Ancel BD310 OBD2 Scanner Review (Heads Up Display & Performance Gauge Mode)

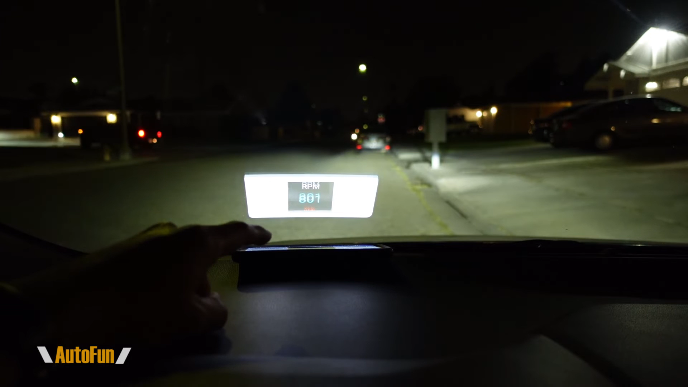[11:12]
dash and the app has been set to heads-up display mode and as you can see the gauge has changed into a square that shows the rpm and we're pulling live data from the car so you can see how it pulls the data and projects it on the screen windshield that way now you do have the same three dashboards that can be customized to show the data that you are curious in seeing when you are driving and here's the last dashboard with a potential six different gauges now in order for you to use the heads-up display mode i